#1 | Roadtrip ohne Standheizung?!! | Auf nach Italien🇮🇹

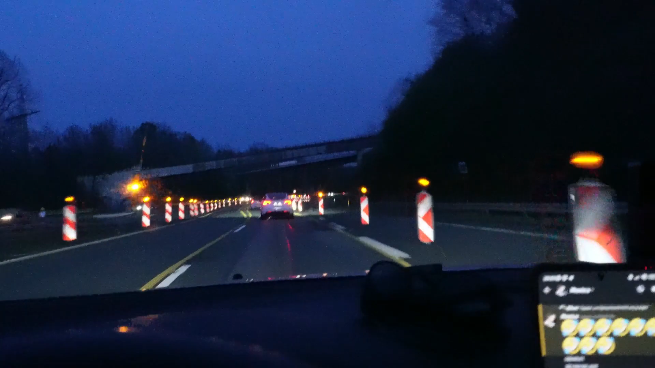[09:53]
Das kannst du dir doch nicht ausdenken. Weil die letzte Baustelle hatte irgendwie, glaube ich, 30 Kilometer. Und jetzt kommt die nächste und wieder die nächste und jetzt die Baustelle.
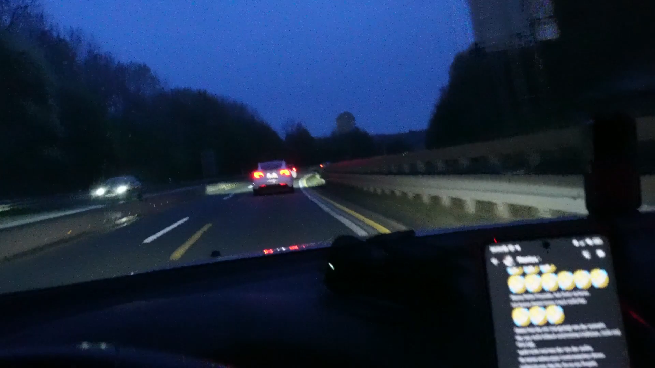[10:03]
Also, ich weiß hier nicht, was in Deutschland los ist. Ich meine, ich weiß es schon, aber, äh, ja, es ist doch Wahnsinn.
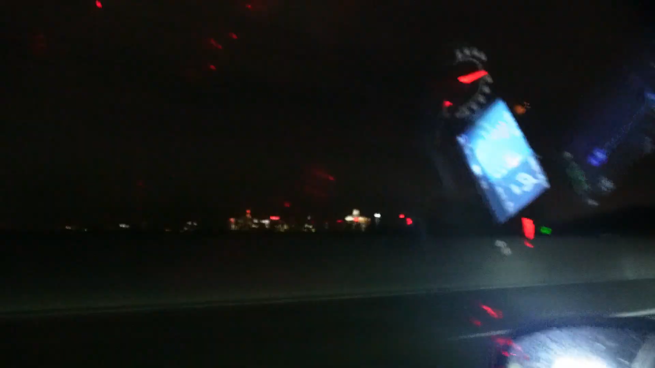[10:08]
Ich weiß nicht, ob ihr das sehen könnt, aber dahin ist die Frankfurter Skyline natürlich jetzt wieder bedeckt.
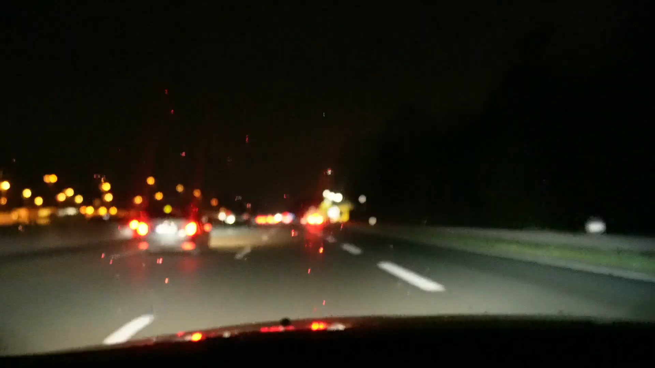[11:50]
Ich glaube, das nächste Gewitter ist im Anmarsch. Ich habe es gerade auf jeden Fall blitzen sehen am Horizont. Und man sieht, es fängt an zu regnen. Boah, ich hoffe, ich bekomme heute mein Gewitter.
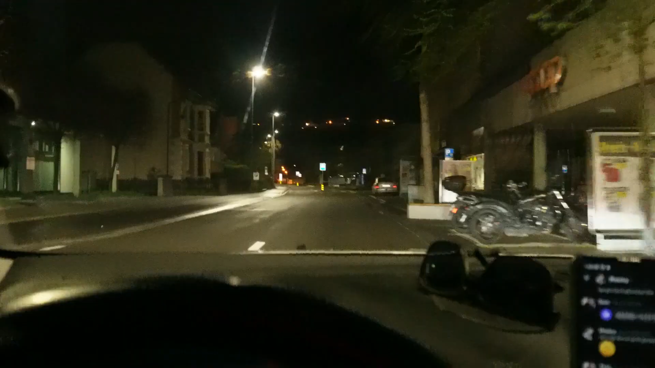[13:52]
Ist das schön. Wir haben kurz nach 1 und es ist in Basel nichts los. Absolut gar nichts. Gott sei Dank. Also, ich habe mir echt die richtige Zeit dafür ausgesucht. Und zu meinem Spot sind es jetzt noch 4,6 Kilometer. Ja, das gefällt mir schon mal gut. Häuser sind verschwunden.
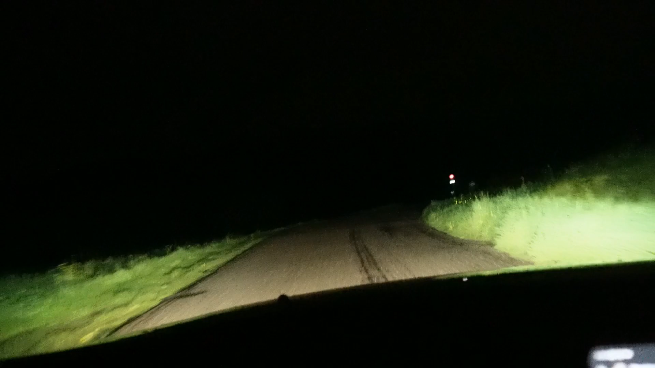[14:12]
Jetzt müsste ich hier irgendwo abbiegen. Okay, alles klar. Das sieht doch schon mal ganz nice aus. Bin mal gespannt. Ich weiß nicht, könnt ihr die Aussicht sehen? Hammer. Wir sind auch fast auf 400 Meter.
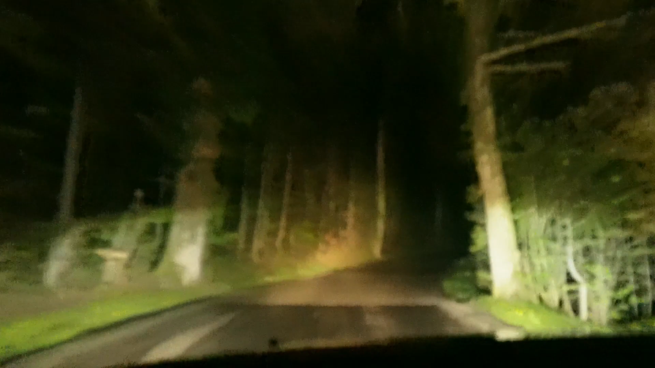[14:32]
Und ich fahre hier durch den Wald. Also, das klingt schon mal sehr, sehr vielversprechend, dass ich heute Nacht Ruhe habe. Ich meine, wir sind ja schon mitten in der Nacht, aber ich werde morgen auch definitiv auspennen. Hammer.
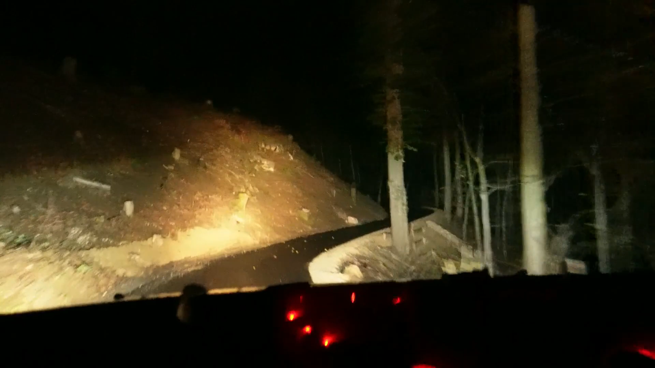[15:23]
So, jetzt wird der Weg auch immer, immer schmaler. Und jetzt haben wir noch einen Kilometer ungefähr und dann bin ich mal gespannt. Ah, komplett leer. Wunderbar. Perfekt hier auf der Seite.